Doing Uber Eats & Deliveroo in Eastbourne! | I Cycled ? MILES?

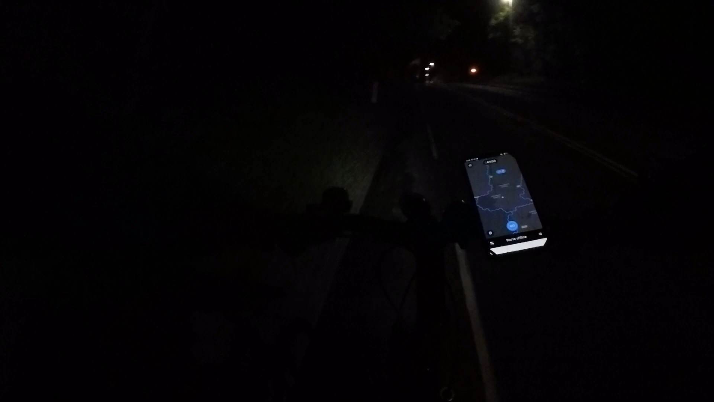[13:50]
This road is a little bit sketchy, I'll be honest. It's like 40 miles an hour and they give us this tiny bike lane. But it's the only way back into town really.
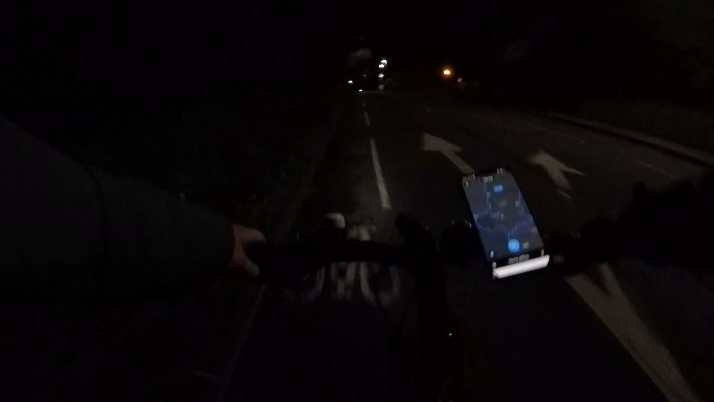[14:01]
I'm 44.04 in Uber and just below 40 in Deliveroo, which is about just under £80.